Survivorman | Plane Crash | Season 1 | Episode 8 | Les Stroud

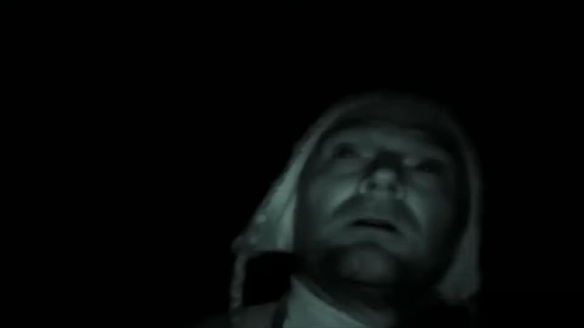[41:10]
So what am I doing walking around in the frigid night air of a Northern Ontario winter? Well, I made a decision. See, it's sixth night. Tomorrow's the seventh day. I'm supposed to be making my way out of here tomorrow.
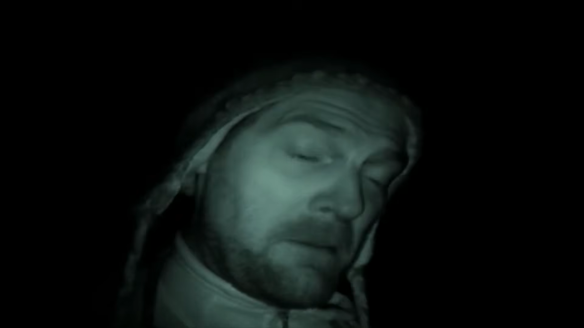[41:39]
15 minute intervals, my mouth's frozen, all night long, I just keep walking. See, I can't get lost if I follow these snowmobile trails.
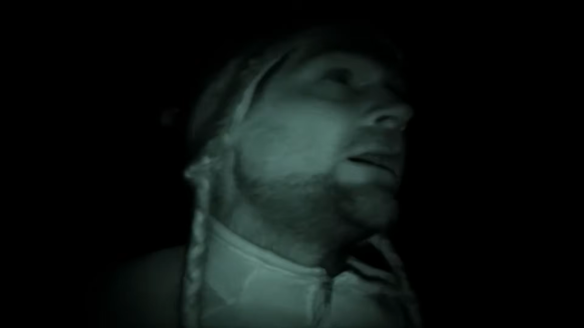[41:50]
I should be good to go, as long as I don't hit a lake. I can sleep tomorrow in the sun, and I'm awake anyway. I'm gonna pull an all-nighter.